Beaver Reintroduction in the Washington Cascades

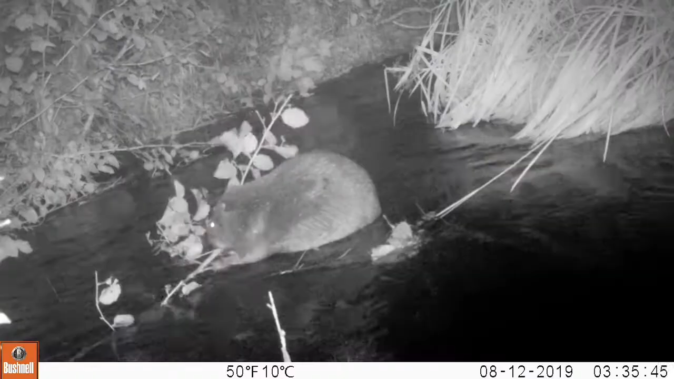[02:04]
This is great news. That means they're alive and they're also thriving because they're eating and hopefully staying healthy.